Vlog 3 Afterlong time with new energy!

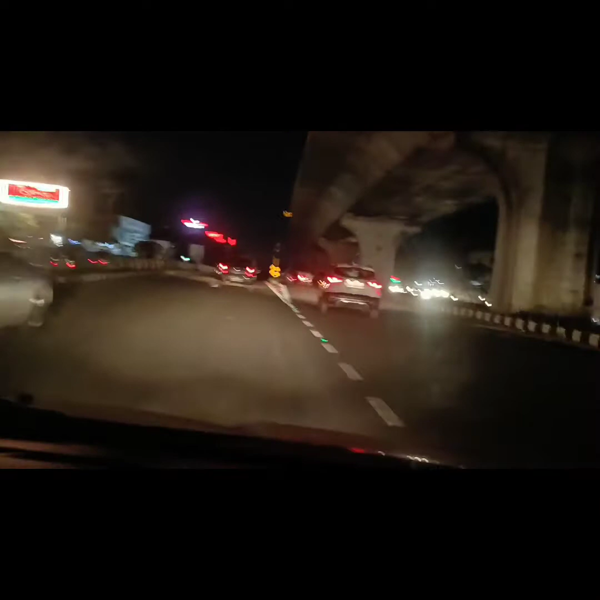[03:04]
फ्लायओव्हरमुळे बऱ्यापैकी ट्रॅफिक कमी झालेली आहे आणि एक सुंदर असं रुपडं नाशिकला आलेलं आहे फ्लायओव्हरमुळे.